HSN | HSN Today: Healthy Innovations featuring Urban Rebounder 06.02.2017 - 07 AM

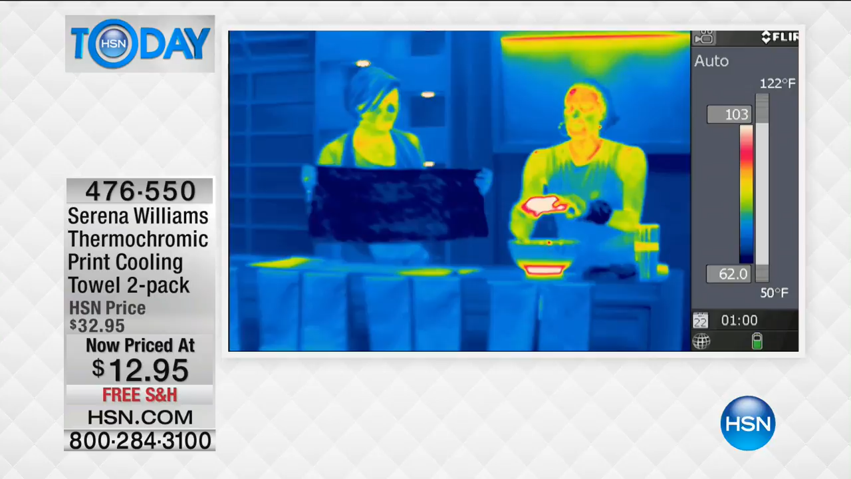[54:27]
This is a thermal image of how cool. This is crazy. This is about $109, $106.
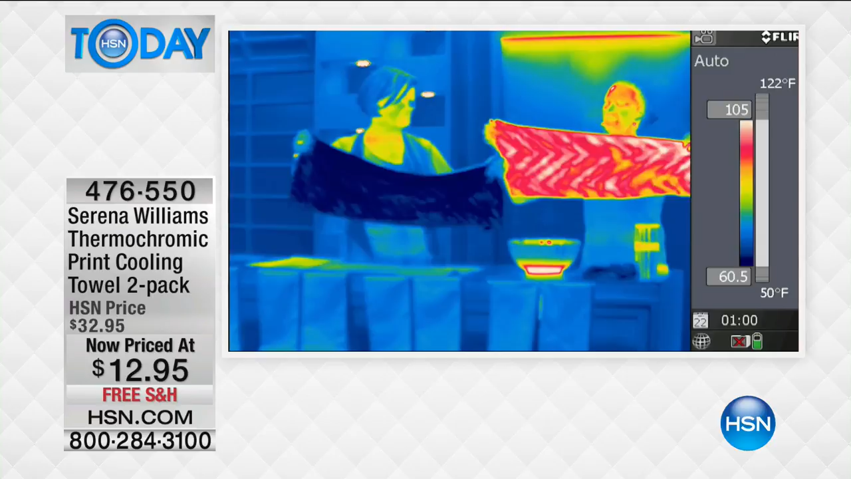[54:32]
I mean, look at the towel in the red, okay? I dipped it in simple water. I rang it out and I snapped it. And look before your eyes, that thermal camera is showing. Look how hot my face is.
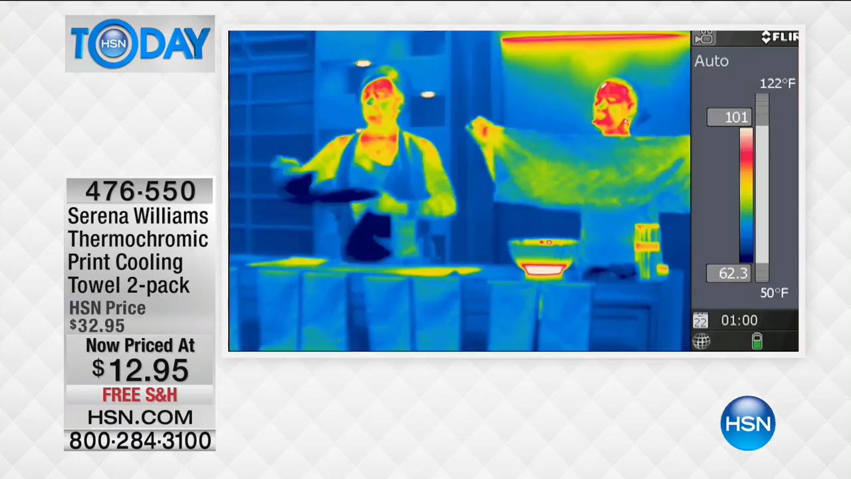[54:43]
On screen: scale top 122°F, scale bottom 50°F
The difference between yours and my forehead. Yeah. Right? Heat normally escapes through your head. You know, some people just, there's such a feeling of, oh, oh my gosh, I needed that. So when you have a towel that gives you, that goes to blue, that drops on average 30 degrees below your average body temperature with any water now.